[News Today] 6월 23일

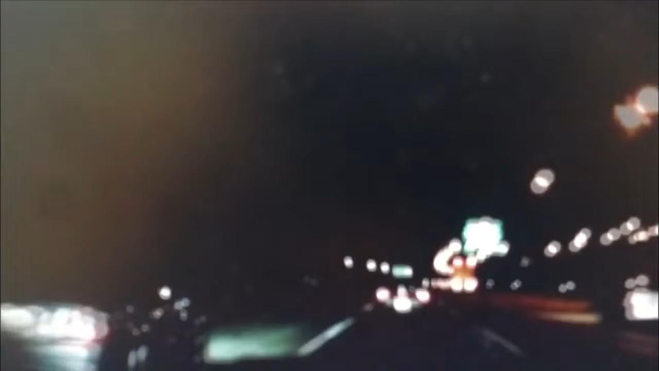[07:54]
A passenger car that's running ahead on the adjacent lane slows down and all of a sudden the rear window of the victim's car shatters with a loud sound.
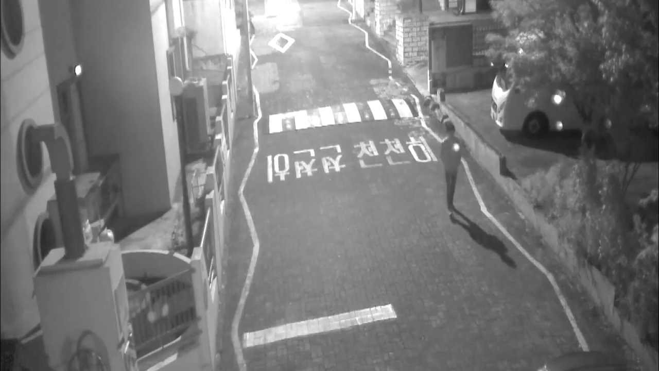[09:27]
A man is seen loitering near a building.
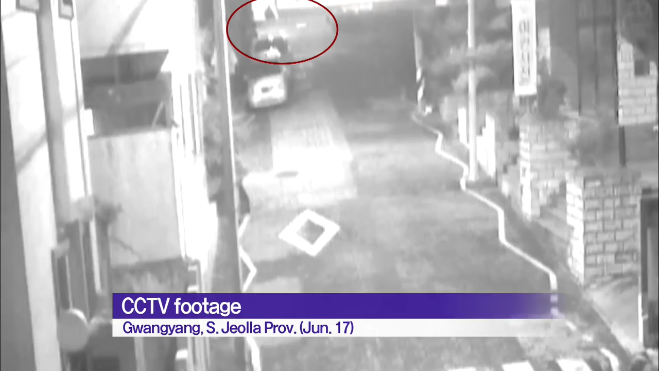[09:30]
He drives away in a car as if it belongs to him when in fact it doesn't.